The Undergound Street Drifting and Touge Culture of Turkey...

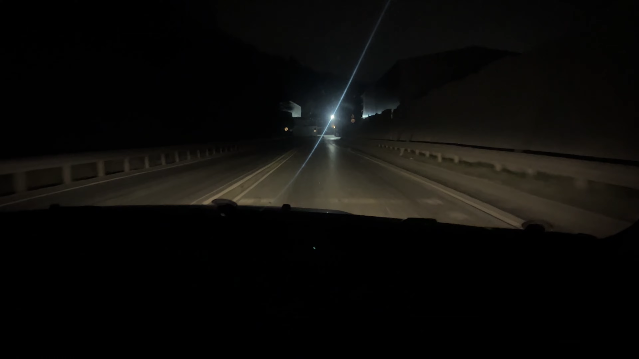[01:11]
the gallery if you could call it that some of these guys are already off so if you guys are actually wondering why there's flashing lights it's because erdom has brought out his
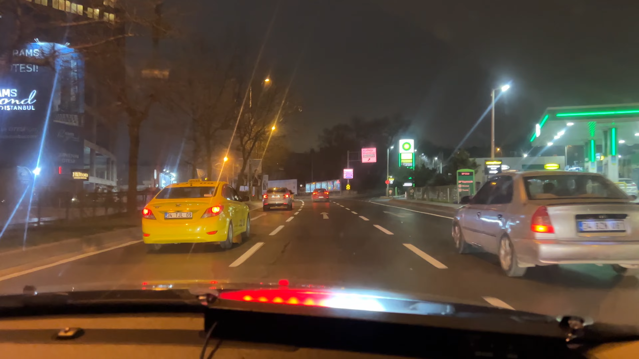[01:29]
police car again yeah this is the way to travel so this allows us to be very official when doing things here in turkey